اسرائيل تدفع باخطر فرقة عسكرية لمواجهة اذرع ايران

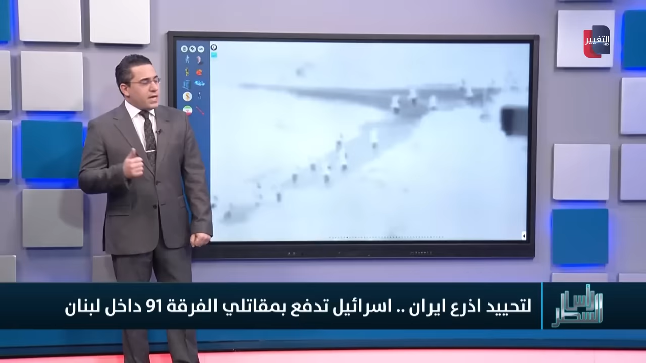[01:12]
الأولى بهذا الشكل حتى تبدأ هذه الألوية بدخول جنوب لبنان وهذه هي اللحظات الأولى للاقتحام لهذه الألوية